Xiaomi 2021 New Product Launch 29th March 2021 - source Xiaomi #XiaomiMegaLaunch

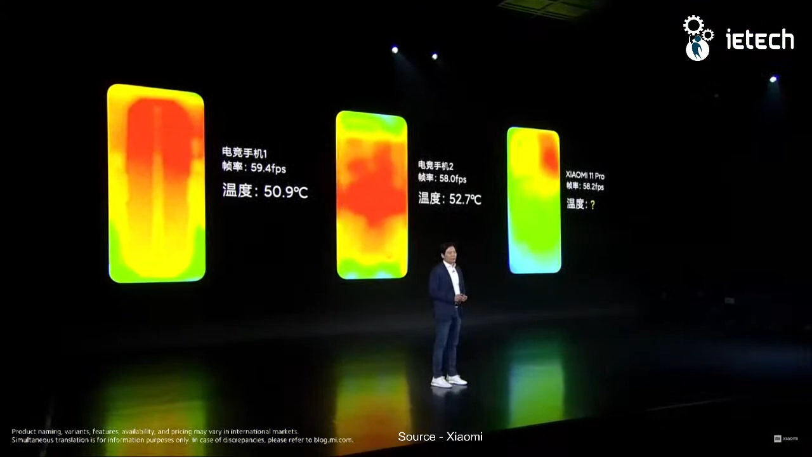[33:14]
So we want to compete with two gaming smartphones in the market, and we can run on 58 or 59 FPS, and we run the game for 30 minutes.
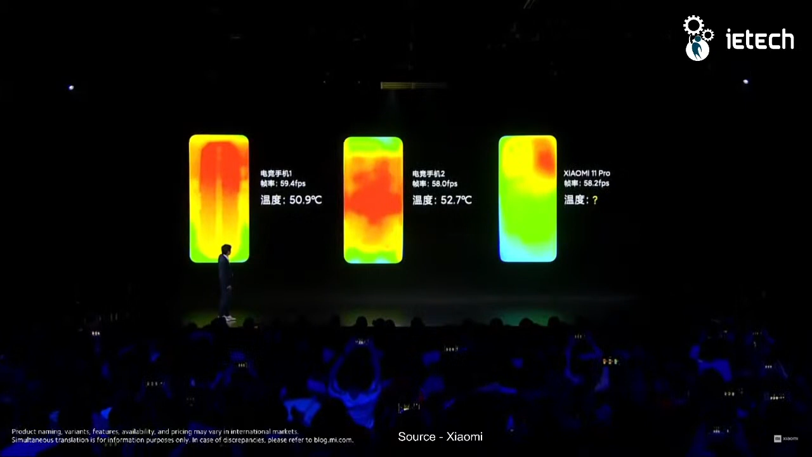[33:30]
After 30 minutes, this phone's temperature stands at 50.9 degrees, and this one is 52.7 degrees Celsius. I think we all know the Mi 11 Pro will be way better.
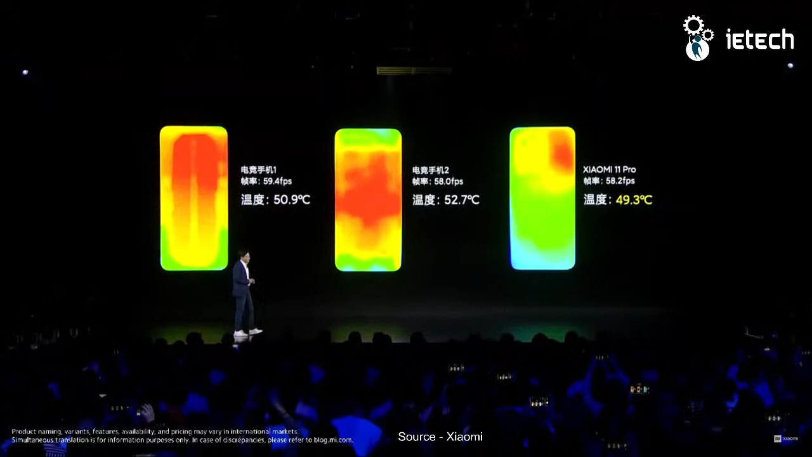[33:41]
Let's see the temperature. It is 49.3 degrees.
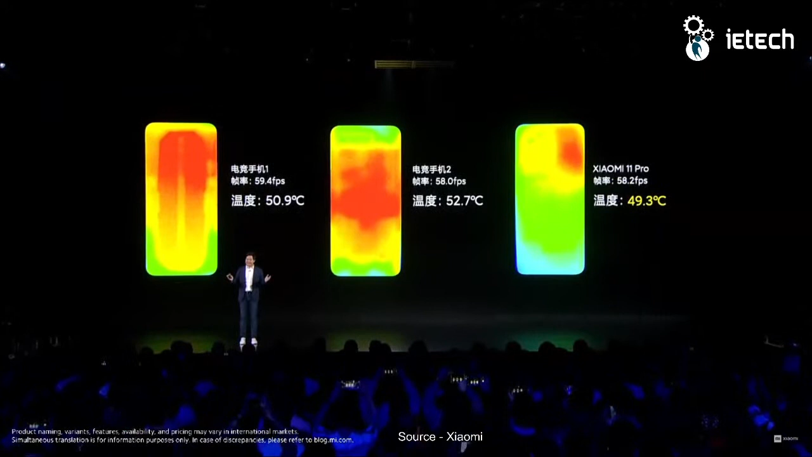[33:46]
To show you this, I want to tell you that Mi 11 Pro is very strong in its heat dissipation performance.